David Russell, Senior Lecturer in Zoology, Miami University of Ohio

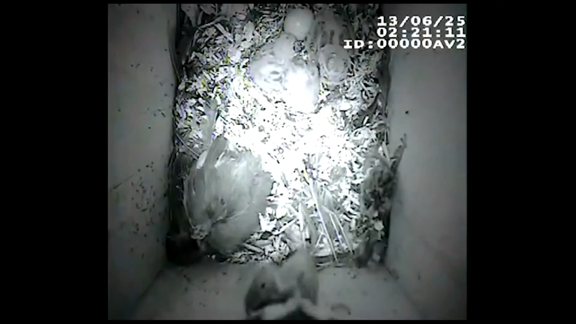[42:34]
So here's inside the box. Notice we have a bird in here also.
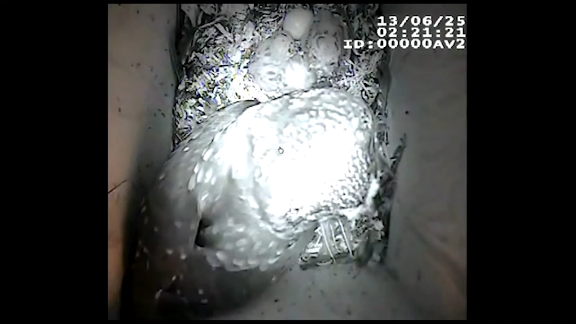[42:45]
Uh oh.
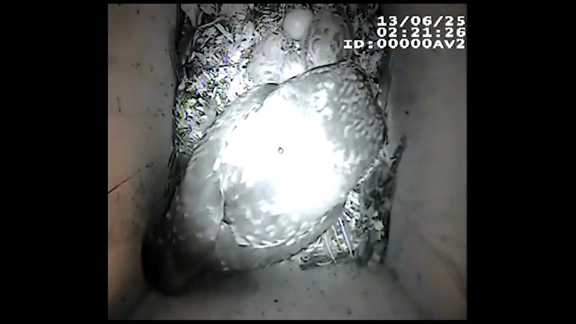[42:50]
I can hear something.
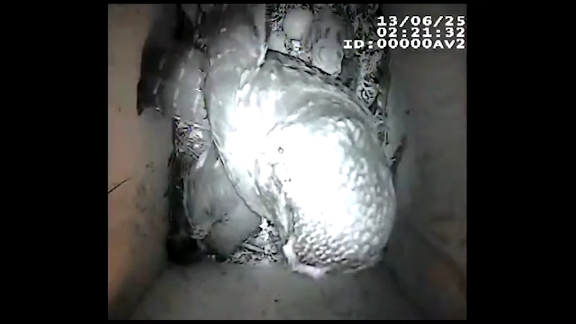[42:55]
I can see bird prey here.
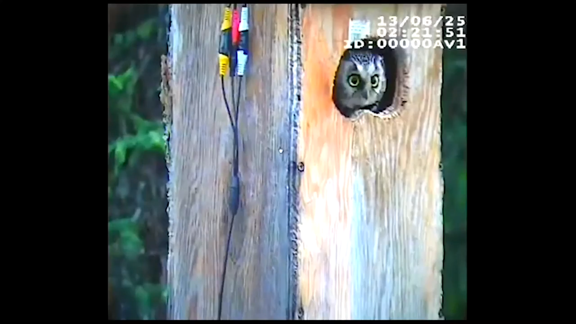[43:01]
Now he's looking out. Oh no, mom arrives.
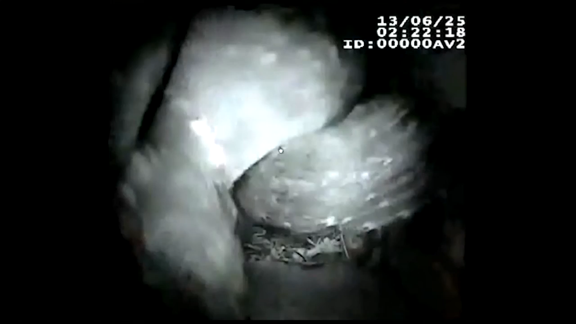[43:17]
And she bodily throws him out. And life goes on. We have so much more to learn. We have no idea where this is going.